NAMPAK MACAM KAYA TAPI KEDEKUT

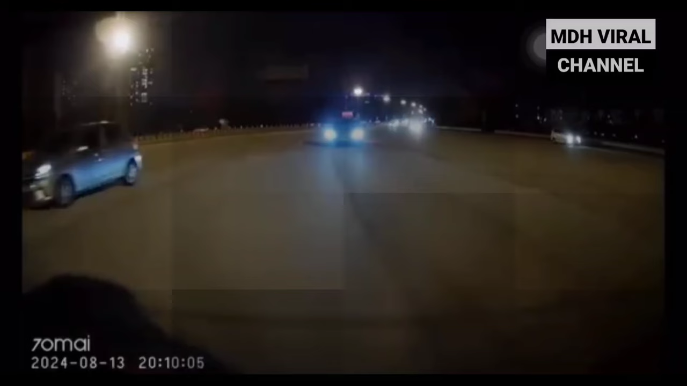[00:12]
PAKAI KENDERAAN MEWAH TAPI KEDEKUT NAK BAYAR TOL Itulah yang berlaku di dalam video ini apabila sebuah kereta BMW dirakam mengekori rapat pemilik Dashcam semata-mata untuk mengelak daripada membayar tol.